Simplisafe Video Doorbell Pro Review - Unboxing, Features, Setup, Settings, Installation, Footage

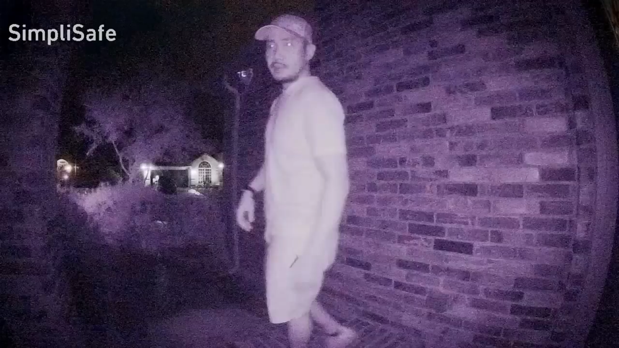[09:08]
This is the video quality of the Simplisafe Video
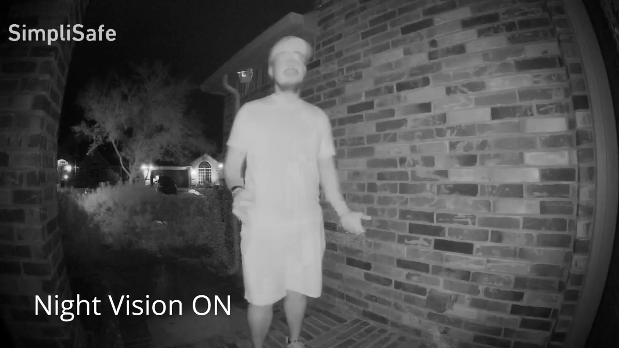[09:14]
Doorbell Pro with all lights on and night vision on.